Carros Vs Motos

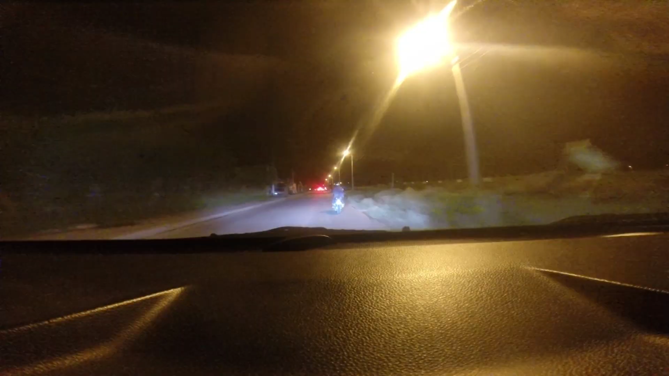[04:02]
Como habíamos hablado en videos pasados, si no lo has visto lo puedes ver, acá te dejo el link. La visibilidad de nosotros en las noches es muy importante. Bueno, en las noches, en el día también. Pero en la noche es como el doble de importante.
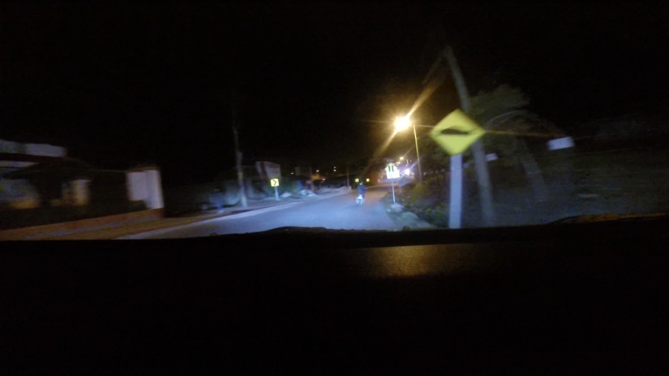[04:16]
Una moto sin reflectivo y más, si no tiene funcionando su stop, es muy peligrosa.